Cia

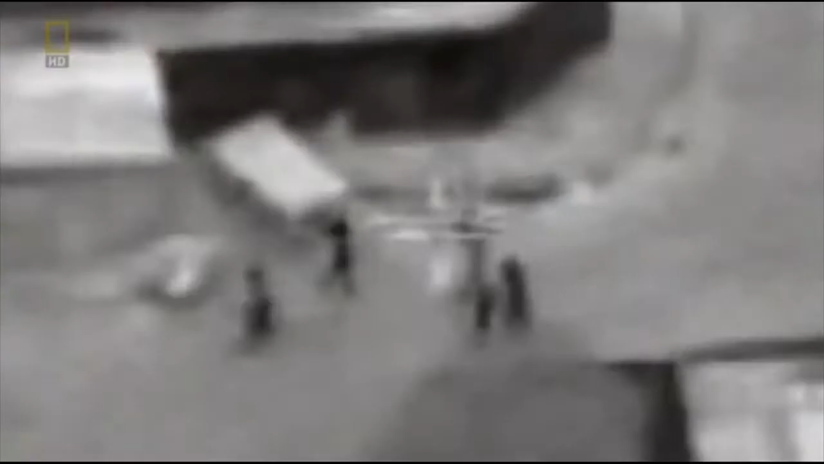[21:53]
In November of 2001, CIA Predator drones patrol the skies over Afghanistan. People running this way. Cancel plane.
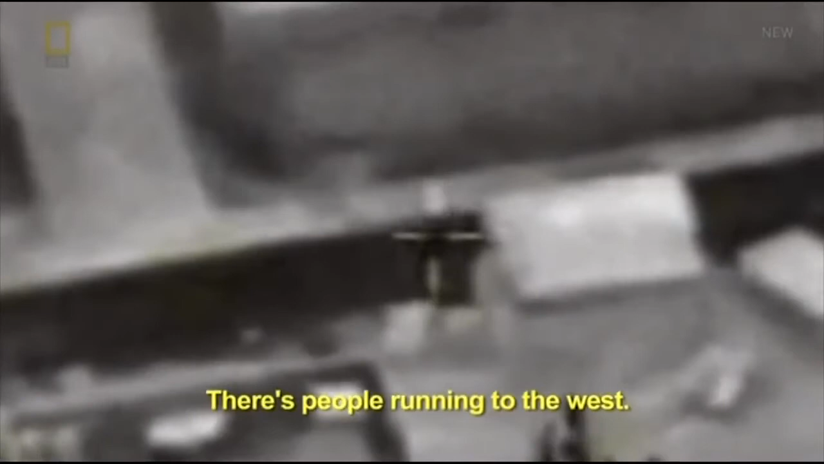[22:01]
More maneuvers, another vehicle, and more people cleared to engage all those. Roger that.